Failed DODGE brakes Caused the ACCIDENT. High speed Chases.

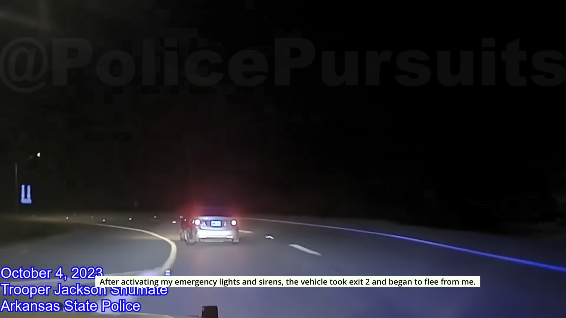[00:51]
After activating my emergency lights and sirens, the vehicle took exit 2 and began to flee from me.
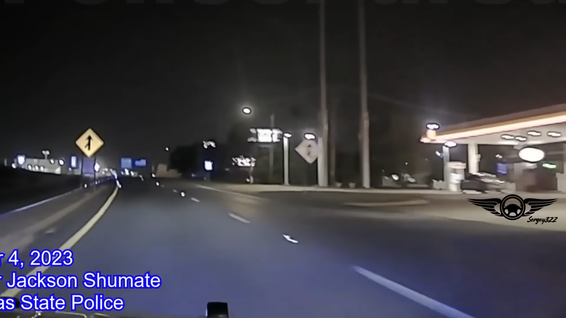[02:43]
The vehicle almost lost control and wrecked, but managed to gain control and got back onto the Highway 67 by driving across the grass.
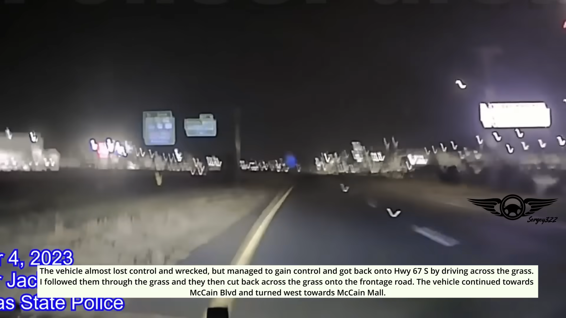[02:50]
I followed them through the grass, and then they cut back across the grass onto the frontage road. The vehicle continued towards McCain Boulevard and turned west towards McCain Mall.
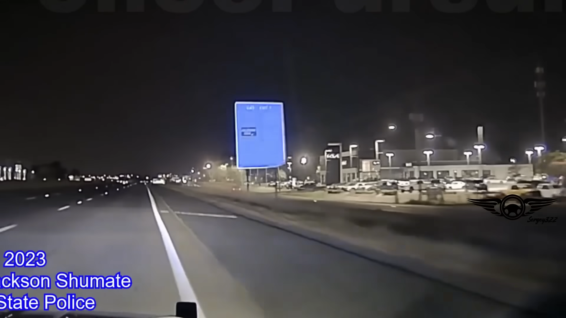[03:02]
They crossed back on the front road from the ditch.